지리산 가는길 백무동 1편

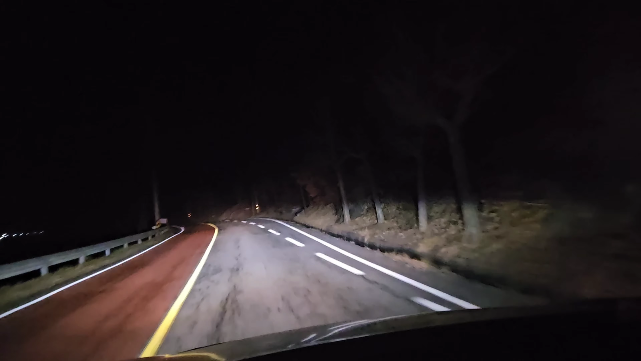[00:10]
도도치제를 넘어서 지금 백무동으로 향하고 있습니다. 네, 백무동 탐방 안내센터 기점으로 해서